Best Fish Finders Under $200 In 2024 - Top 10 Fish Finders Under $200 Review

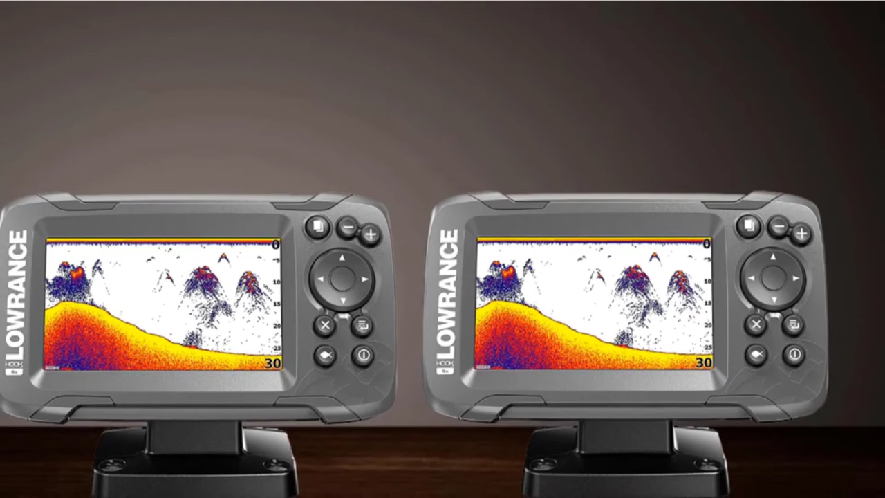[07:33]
The phone-like menu is intuitive and one-touch access to key features make operation quick.
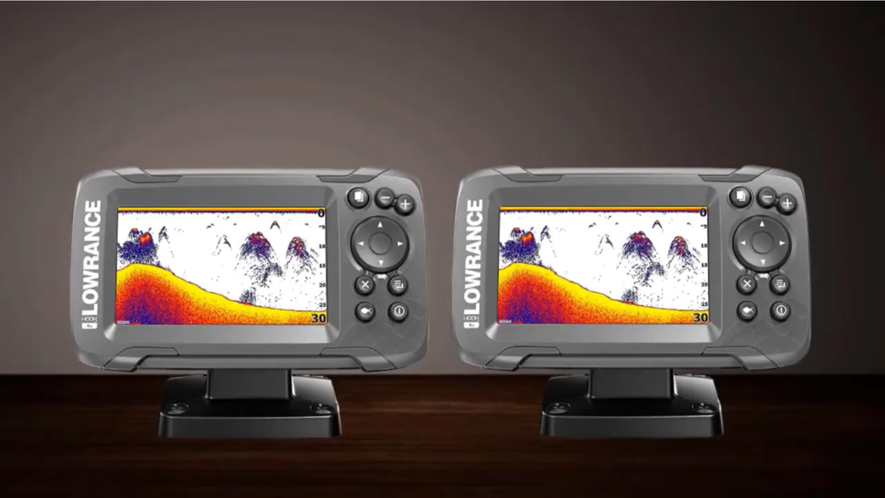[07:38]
It is perfect for mounting on small vessels with limited console space. It comes with a bullet skimmer transducer that can be mounted on the transom, inside the hull, on the trawling motor, through a scupper hull.
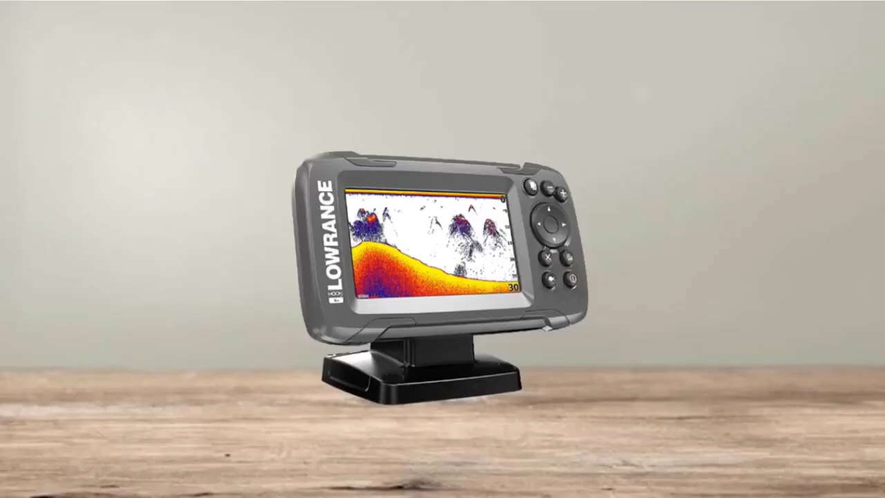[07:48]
It is an inexpensive entry-level unit but a reliable fish and depth finder under 200 bat by the proven performance of Lawrence Fish Finders.
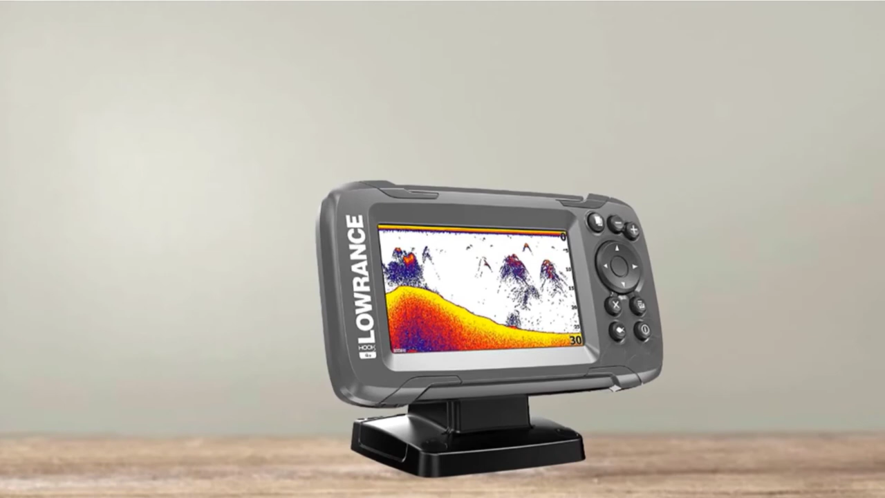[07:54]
It employs a single frequency that sends a wide-angle signal for broadband sonar coverage.
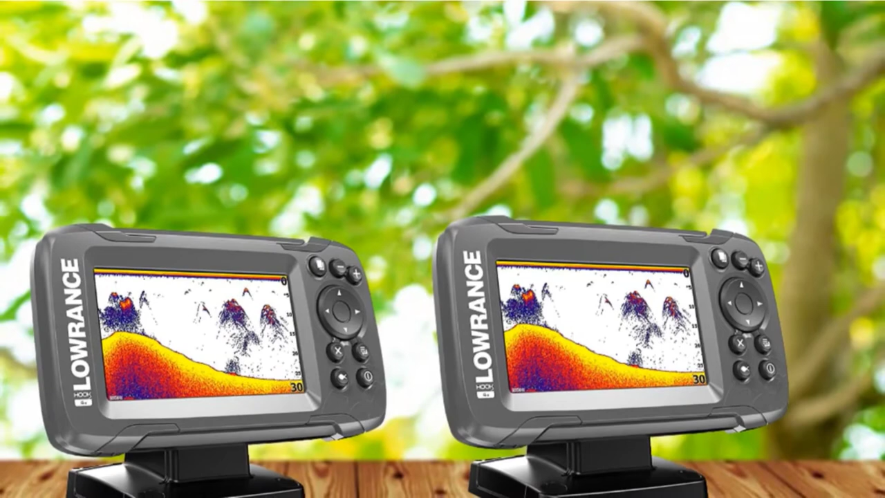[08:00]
The wide, high-resolution display provides crisp and clear images that are visible even in direct sunlight. The number 8 position is held by Lucky Portable Fish Finder.
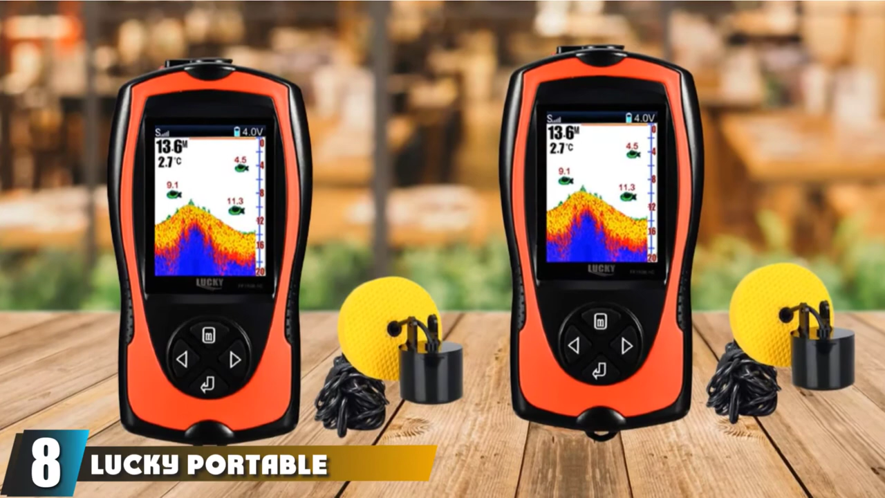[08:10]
On screen: water 2.7°C
If you are on a really tight budget and need a cheap fish finder but one that provides accurate data, this sonar device by Lucky fits the bill. It is a versatile portable fish finder, depth finder, and fish alarm that will meet your needs whether you fish beneath the ice, off a boat, or from the shores. A handheld sonar device with an operating temperature as low as 10 to C,
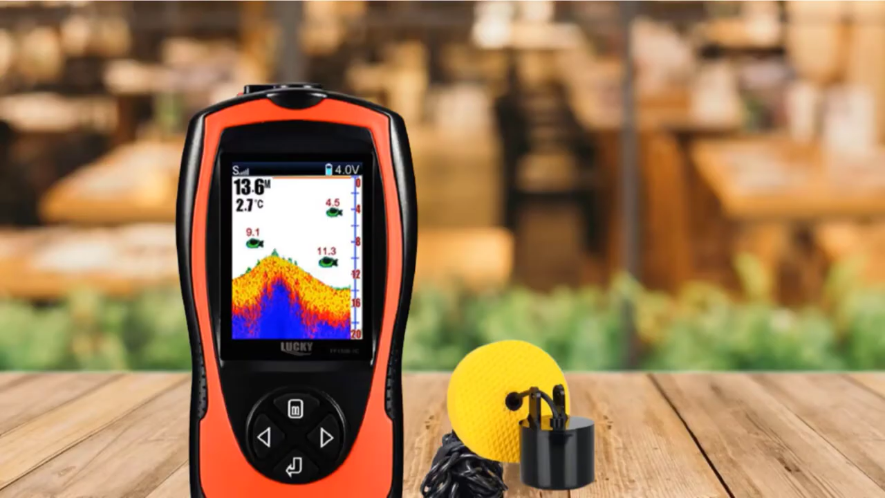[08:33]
On screen: water 2.7°C
you can place it directly on ice to detect fish distribution before drilling a hull and then drop the transducer through the ice hull and into the water with the bracket.
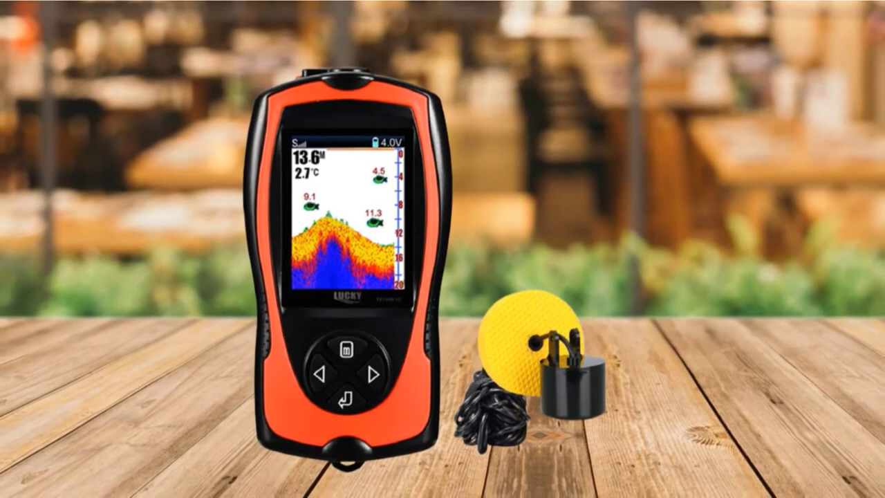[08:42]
On screen: depth 13.6 m, water 2.7°C
You can also attach the wire transducer to the hull of a kayak or boat or use the float and cast the transducer into the water. It emits a high-frequency signal with a 45 degrees beam angle, so it captures a lot of details.
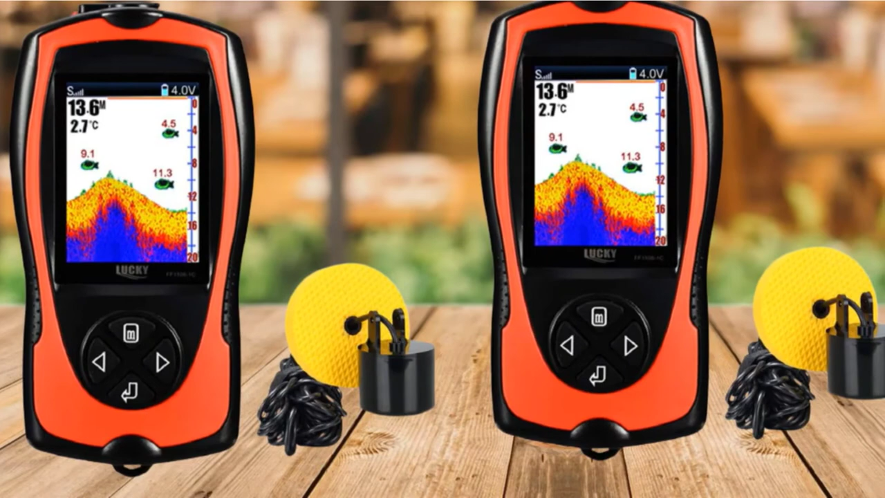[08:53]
On screen: water 2.7°C
At a glance, you can see the fish, their size, egg, middle, or small icons and depth, underwater contour, water depth, and water temperature on the TFT color screen.
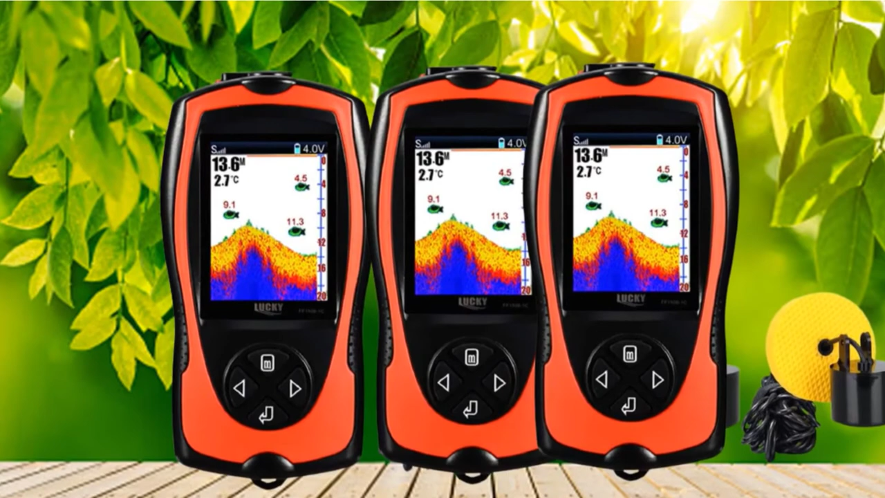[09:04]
On screen: water 2.7°C
The fish alarm beeps when it detects fish. It is a top-rated affordable fish finder for its ease of use and sensor accuracy.
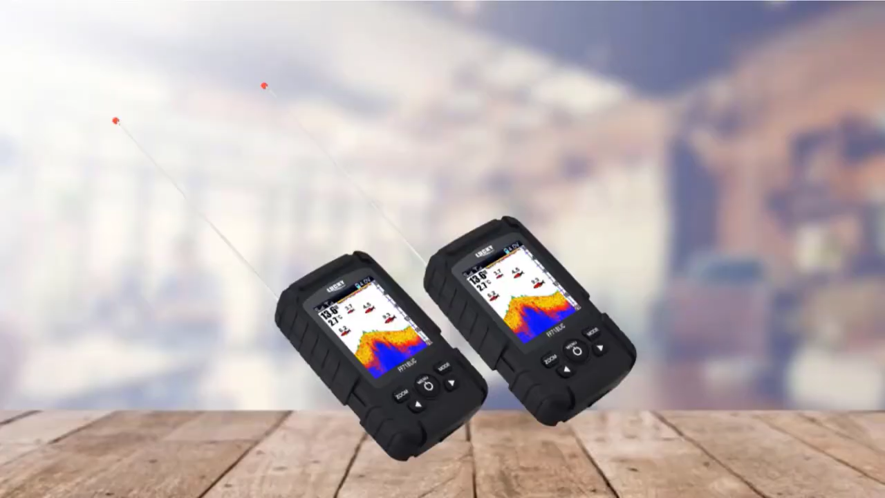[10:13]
Finally, the number 10 position is dominated by LuckyWired and Wireless Portable Fish Finder. Looking for the best castable fish finder for less than $200 bucks,
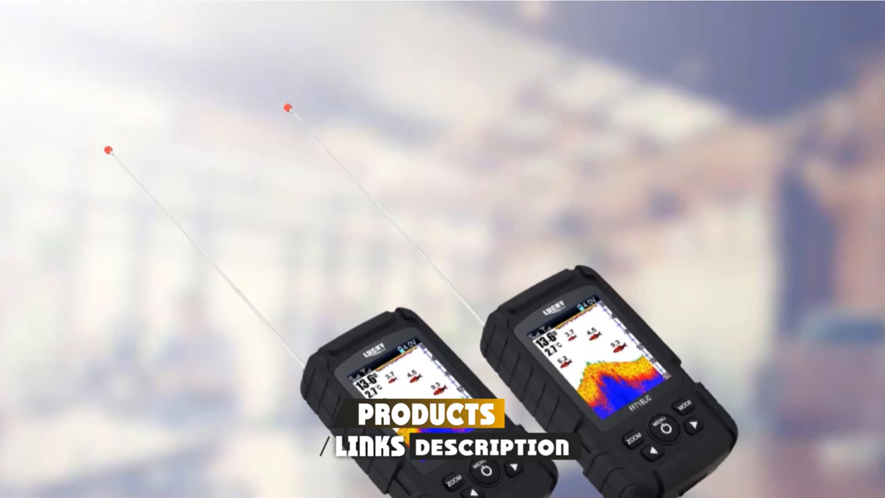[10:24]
the wireless version of this Lucky Fish Finder is buoyant and waterproof and has one of the longest casting ranges and deepest scanning depths. You can throw it out to scan a wide area for fish and map the bottom when fishing off the bank or dock.
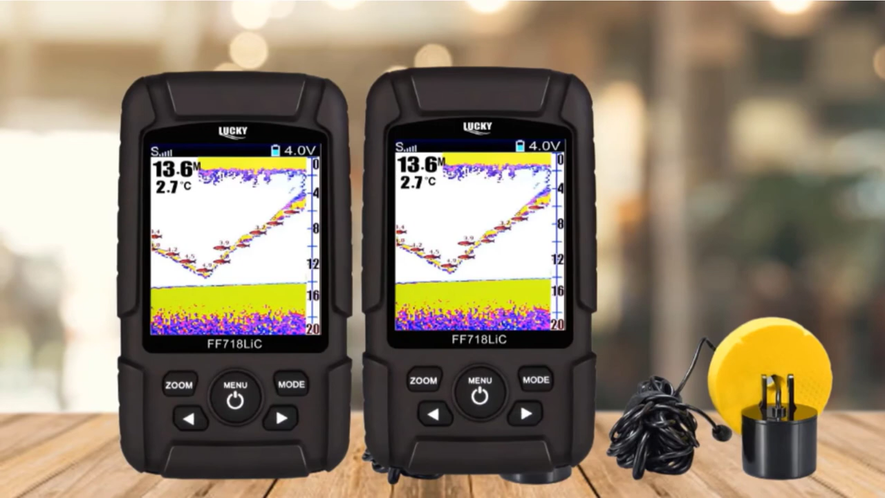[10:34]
On screen: water 2.7°C
It is a top rated affordable fish finder for its accuracy.
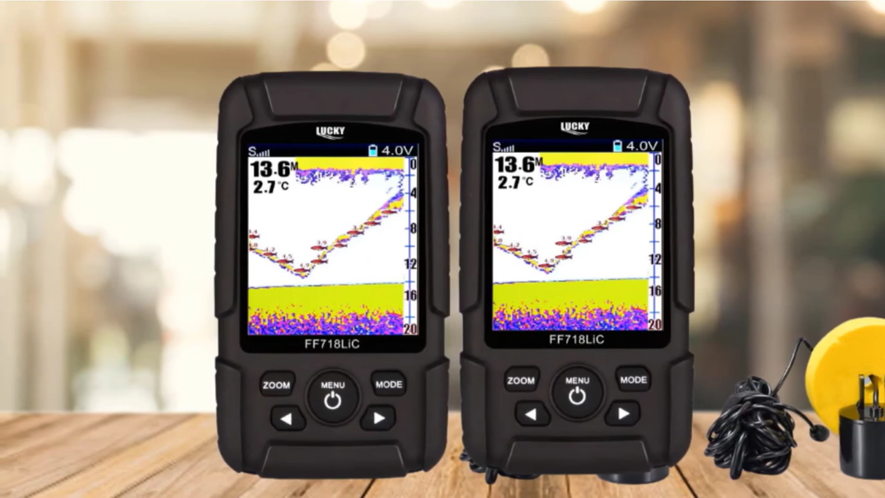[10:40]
On screen: water 2.7°C
Handheld, lightweight, cable-free and equipped with a powerful ice flasher and zoom function. The wireless version is also perfect for ice fishing. The wired mode is paired with a narrow beam and high
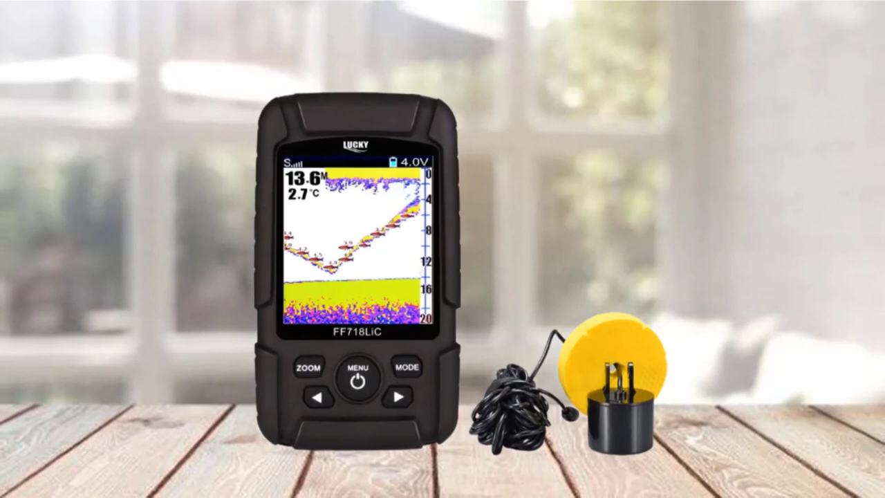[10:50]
On screen: depth 13.6 m, water 2.7°C
frequency for finding features and pinpointing targets when trolling from a kayak boat.
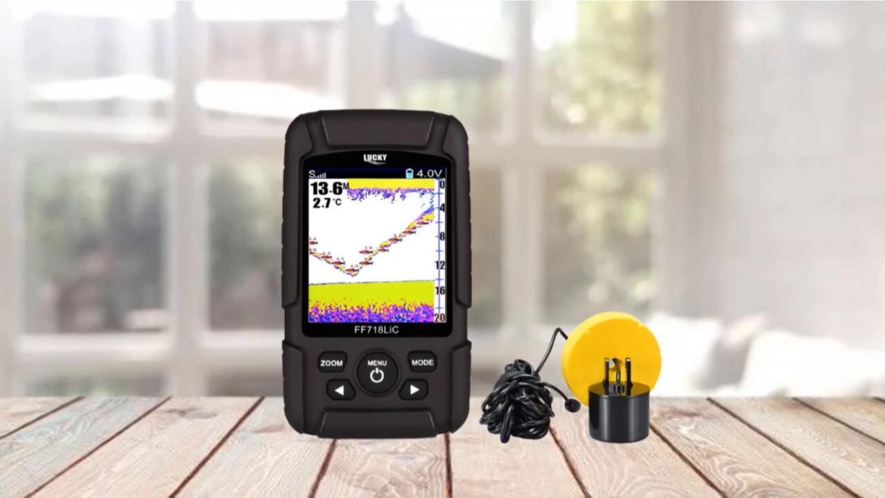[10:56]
On screen: water 2.7°C
Display details include fish icons in different sizes, depth information, bottom contour and water temperature.
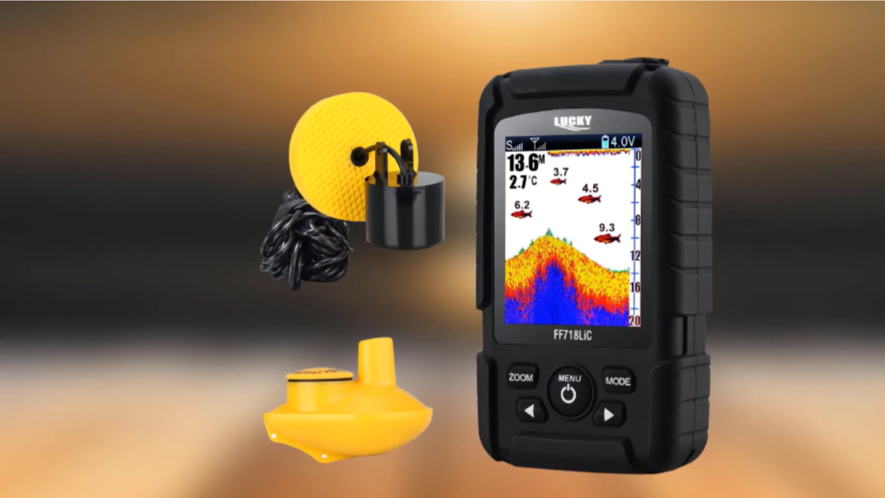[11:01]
On screen: water 2.7°C
You can dial in the sensitivity to your preference, add or remove fish icons and alarms and choose from three display color options, blue, red and gray. Battery life is awesome.